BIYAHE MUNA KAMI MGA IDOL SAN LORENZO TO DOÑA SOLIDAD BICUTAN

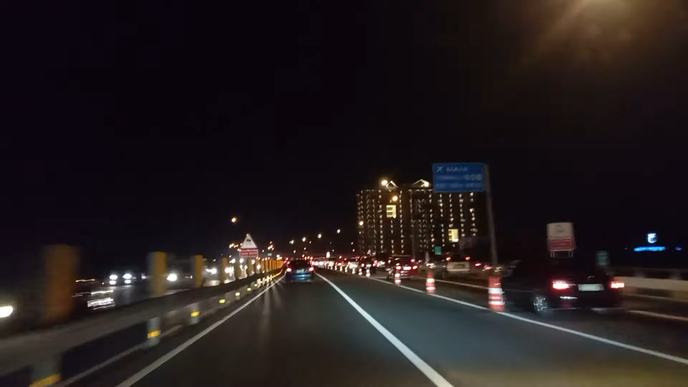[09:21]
Tayo pababa. Bicutan tayo. Bicutan. Kung magsuka tayo nun, layo na rin ah. Kung magsuka, layo na rin. Sa Bicutan eh nun, baka doon banda yan.